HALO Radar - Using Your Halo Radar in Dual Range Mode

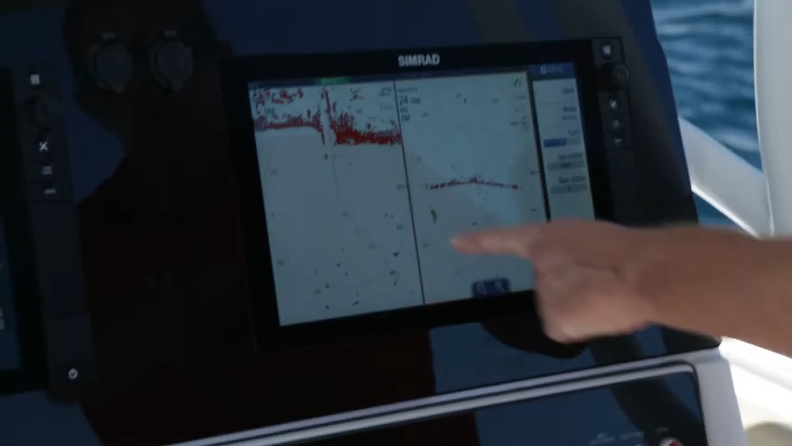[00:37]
On the left hand side of the screen, you'll note I'm in a one nautical mile range, and I'm in harbour mode, which gives a much more defined target resolution.
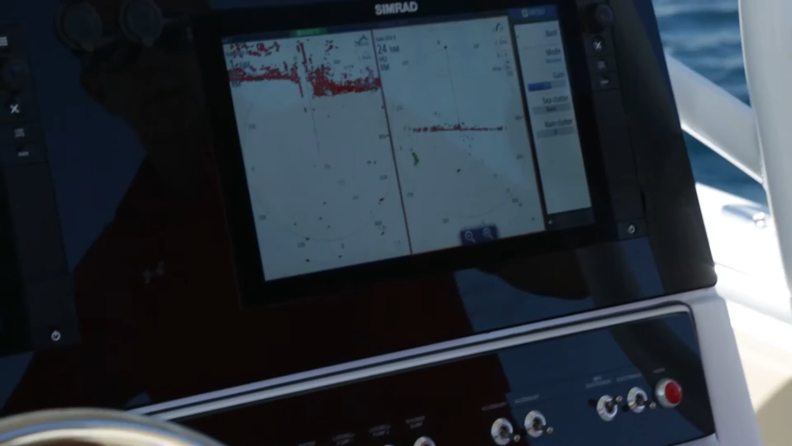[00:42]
And on the right hand side of the screen, I have a 24 nautical mile range, and I'm in weather mode.
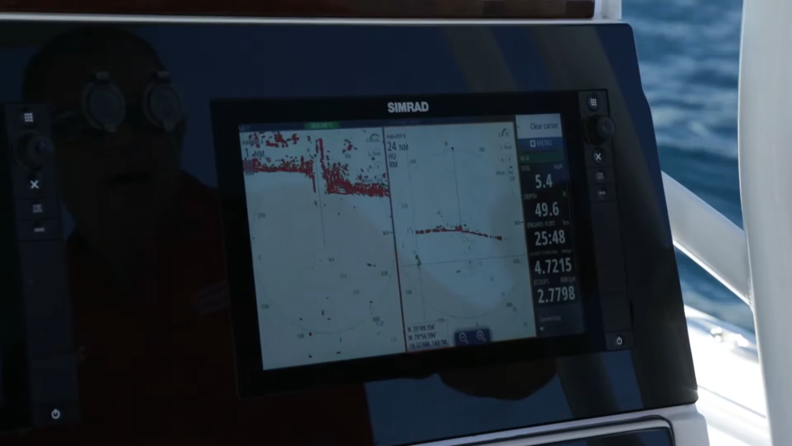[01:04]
we have a small weather cell that we're picking up as we are in weather mode on the starboard side screen.
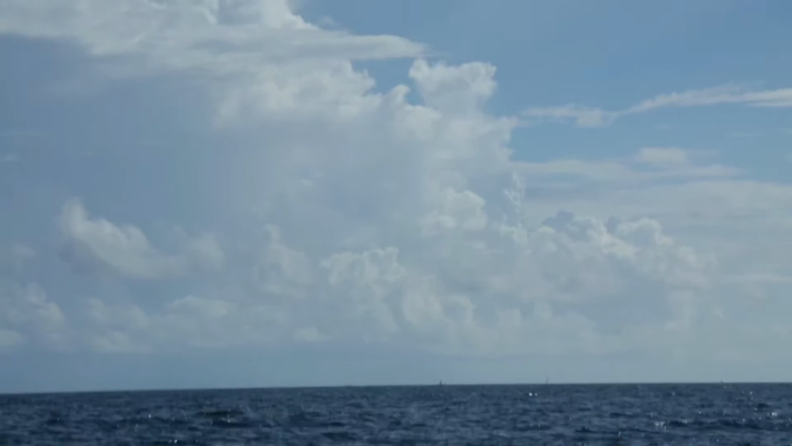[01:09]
This feature to the offshore user is extremely useful,
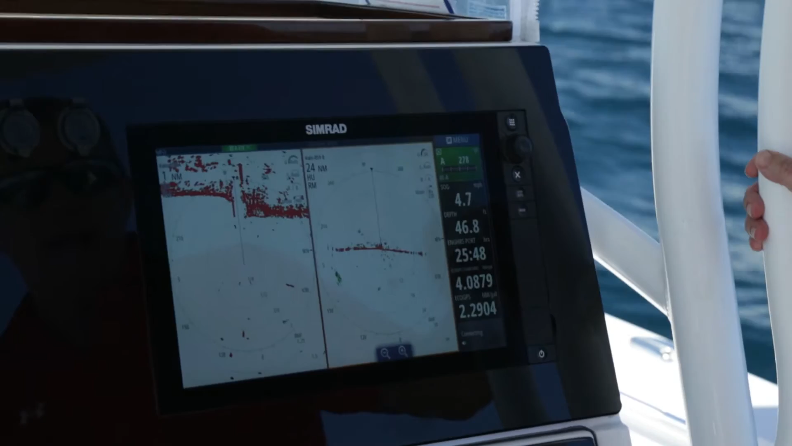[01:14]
being able to have a close range view, and a longer range view in different modes.